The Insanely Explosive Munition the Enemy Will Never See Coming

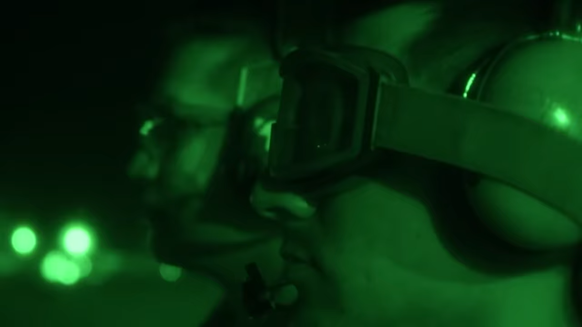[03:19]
L3 also develops high-performance night vision devices,
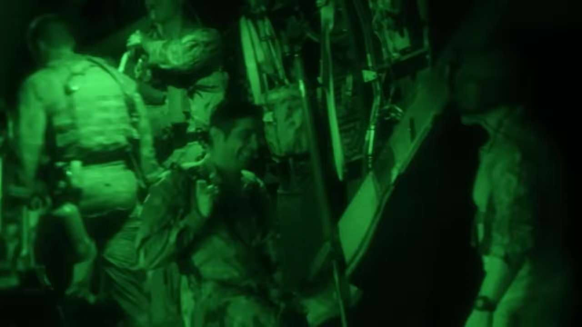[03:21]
thermal imaging systems,
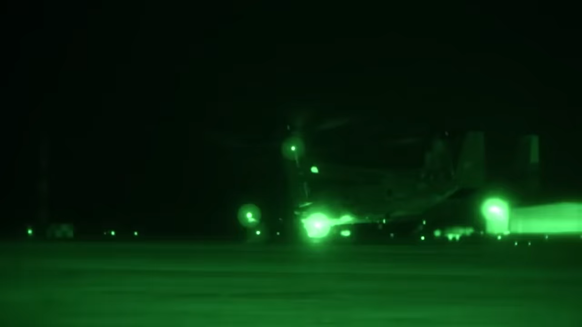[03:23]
and electro-optical solutions for military contractors such as the Binocular Night Vision Device and the Enhanced Night Vision Goggle Binocular.
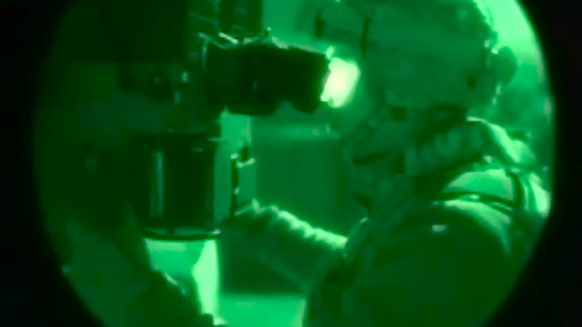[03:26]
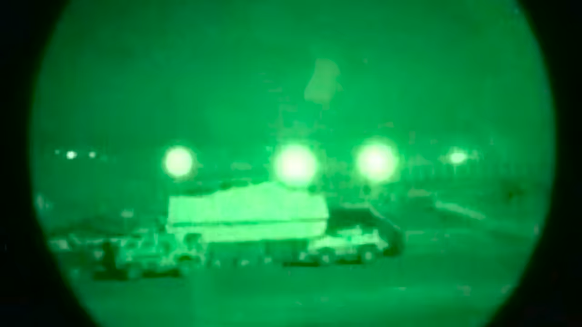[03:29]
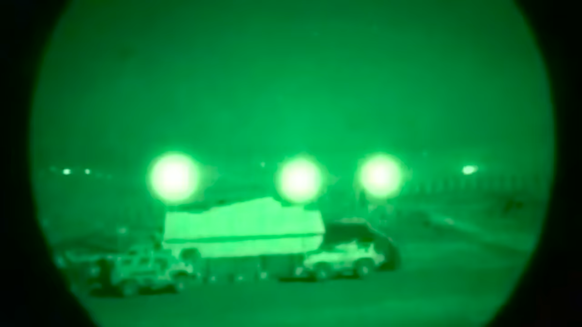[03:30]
These systems provide enhanced situational awareness and visibility in low-light conditions.